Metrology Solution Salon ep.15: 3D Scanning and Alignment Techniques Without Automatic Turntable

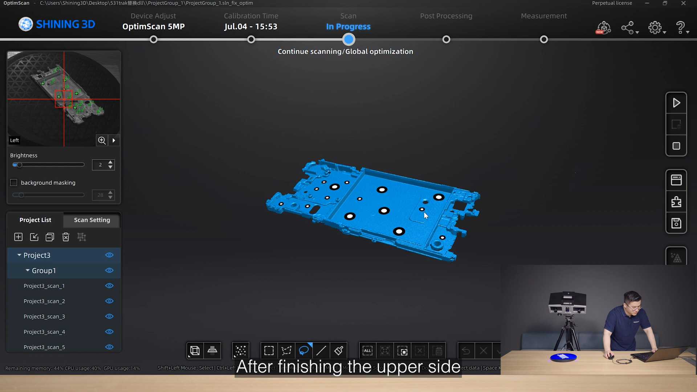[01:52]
After finishing the upper side, flip it to the other side and you will find the scanner cannot recognize the markers.
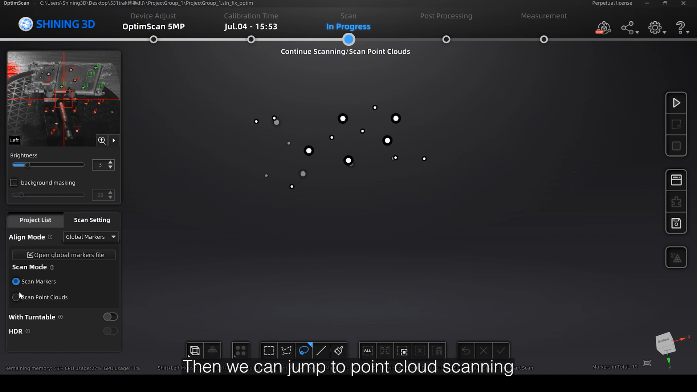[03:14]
Then we can jump to point cloud scanning or you can save the global markers file.
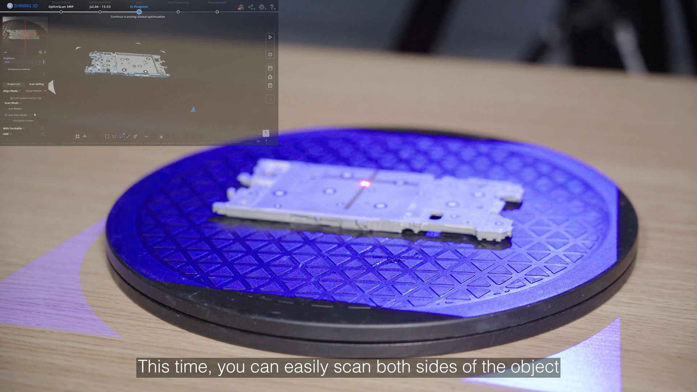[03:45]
This time you can easily scan both sides of the object without any alignment problem.
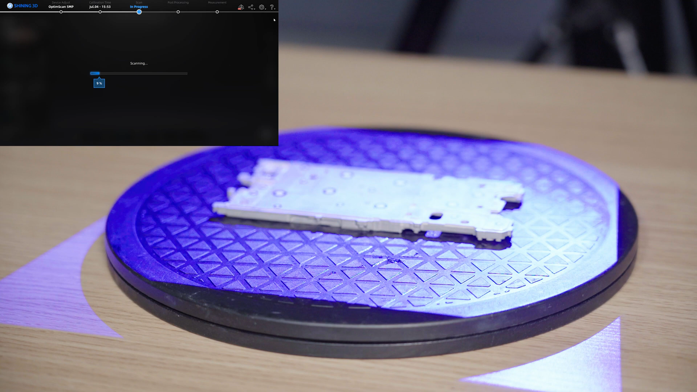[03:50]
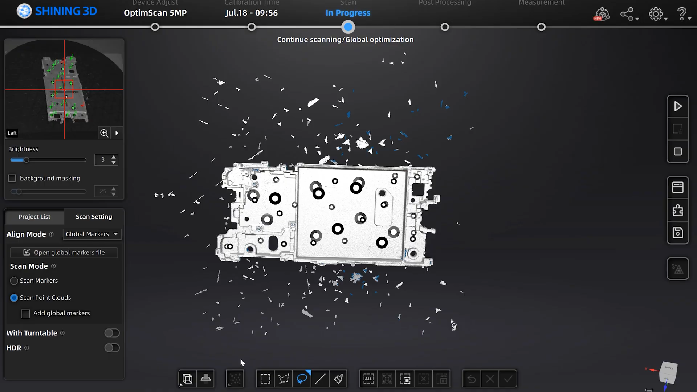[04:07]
After finishing the point cloud scanning,
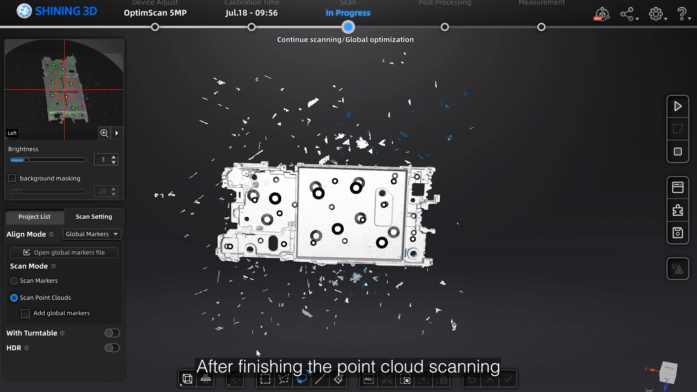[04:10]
you can use the data editing tool at the bottom of the software.
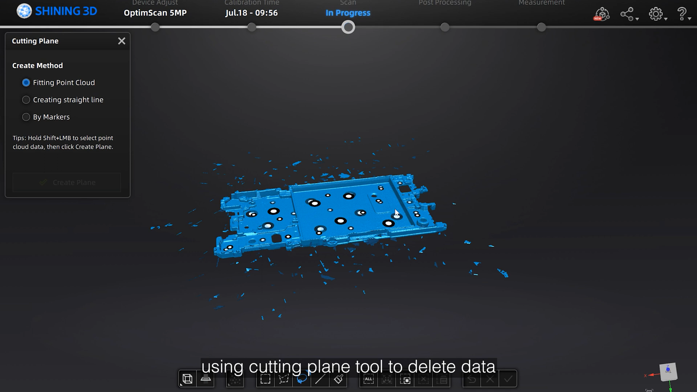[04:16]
Using cutting plane tool to delete data under the created plane.
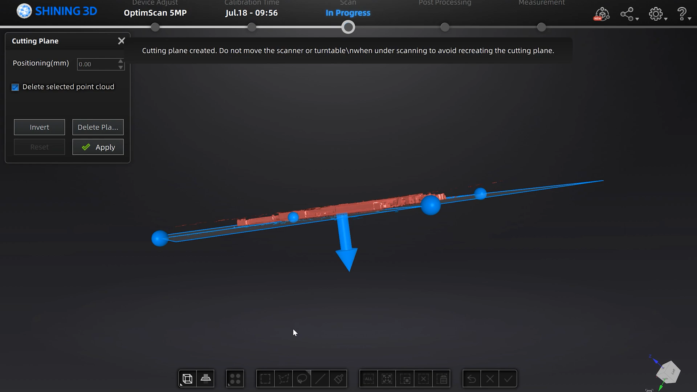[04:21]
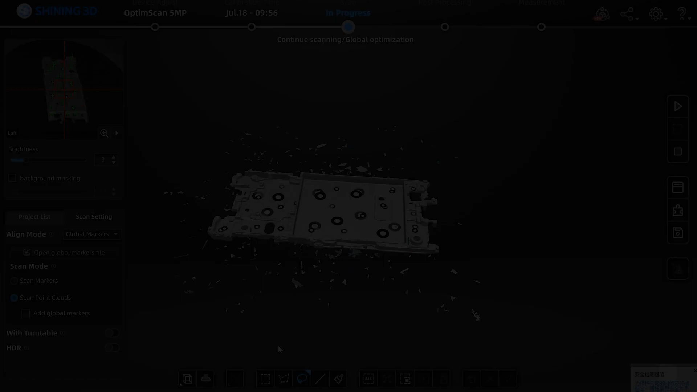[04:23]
Using the selecting tool to select data and delete.
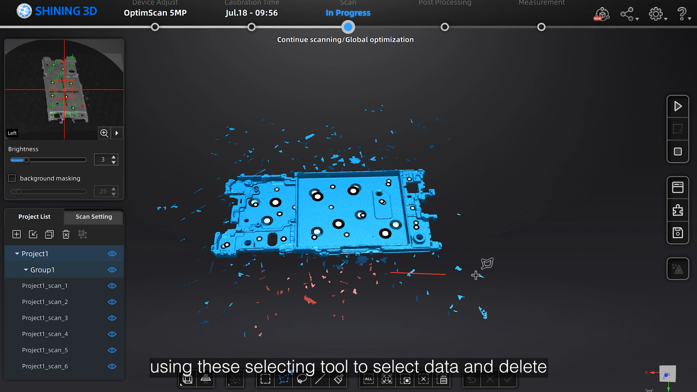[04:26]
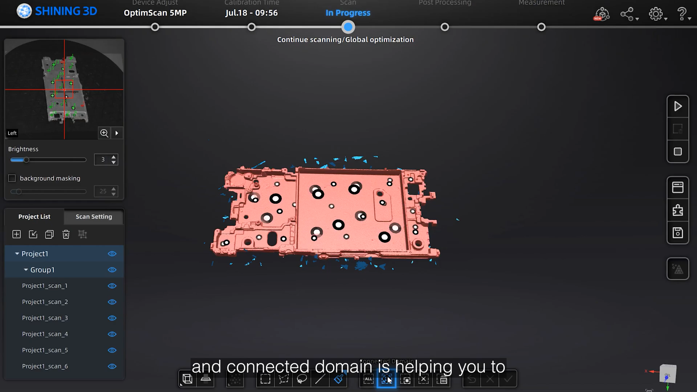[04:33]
And the connected domain is helping you to choose connected data and delete unnecessary data.
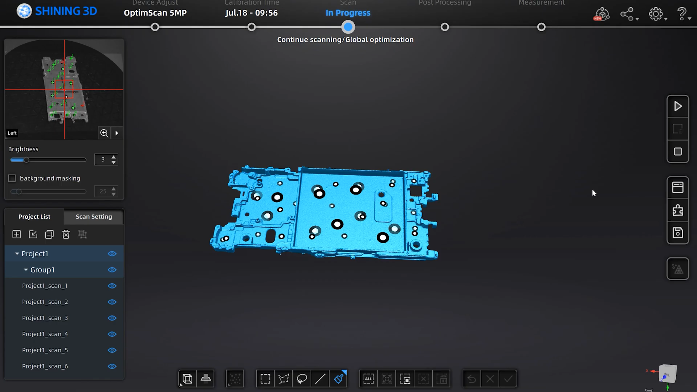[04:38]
On the right, we have the point cloud optimization button.
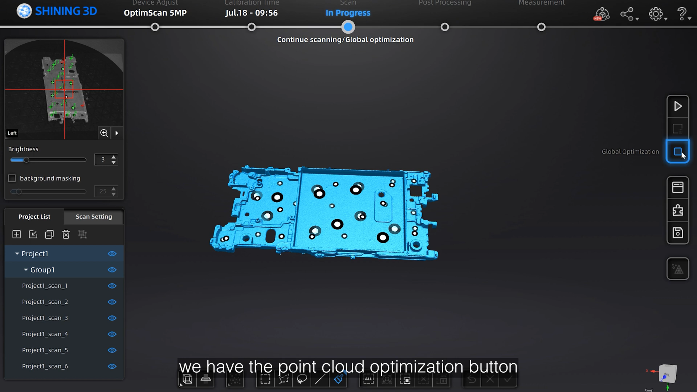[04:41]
This is for deleting some noisy points and optimize data.
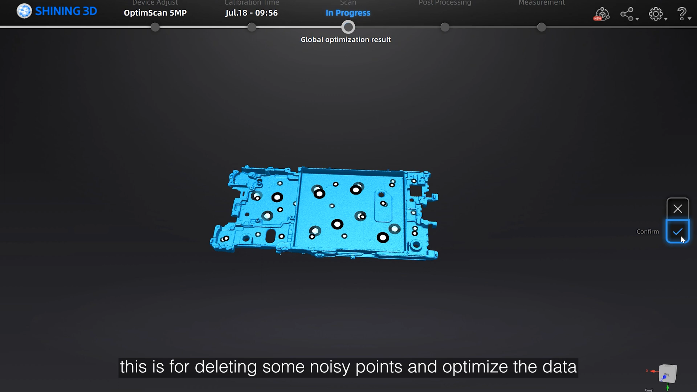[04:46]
You can also create new project or open project using this project button.
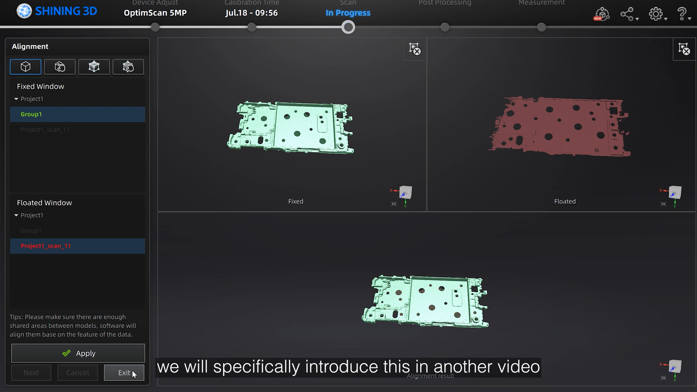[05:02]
We will specifically introduce this in another video.
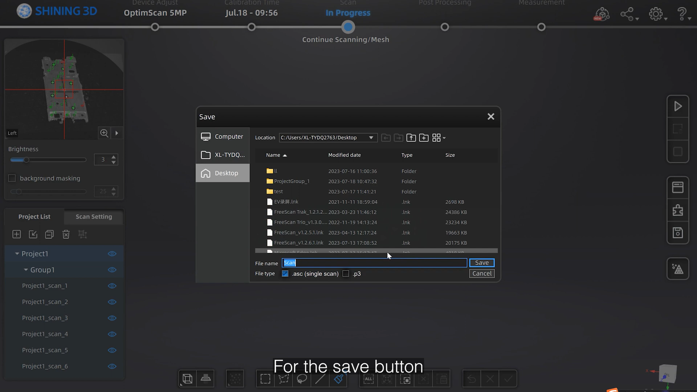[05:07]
For the save button, you can save the scanned point cloud data, but only for a single scan, which means you can save them separately by frame.
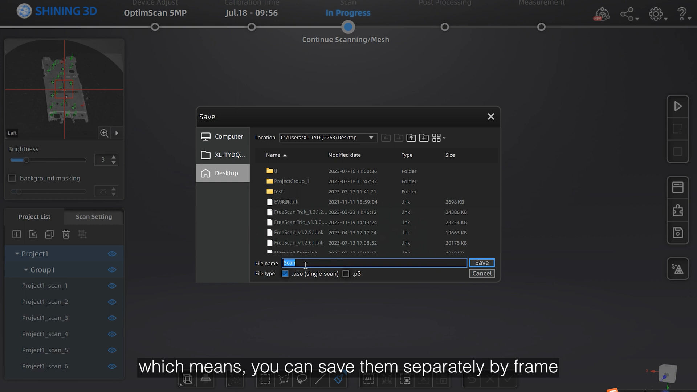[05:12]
If you want to save the whole scan data.
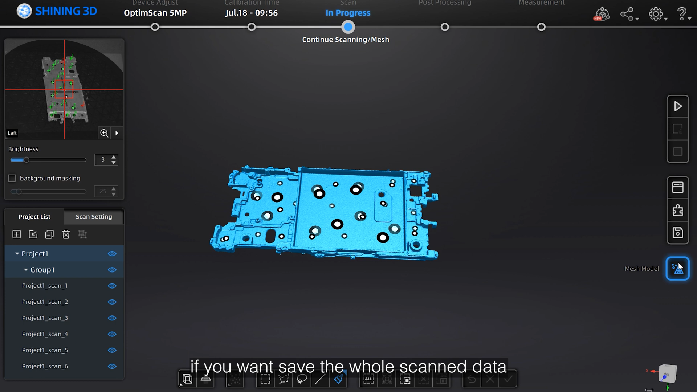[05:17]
If you want to save the whole scan data, you should mesh the project first, which we will introduce in the upcoming episode.
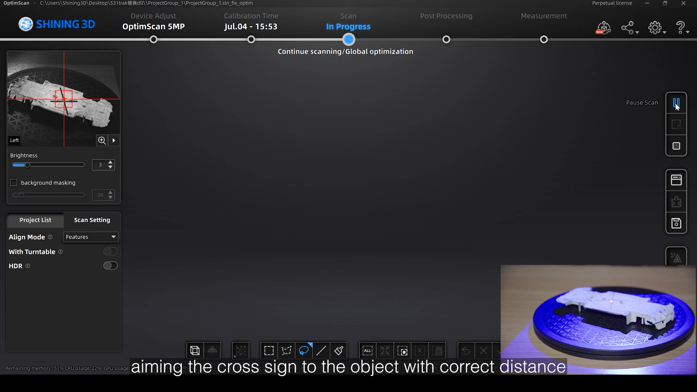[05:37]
Click the scan button and change angle or position until you get the complete data.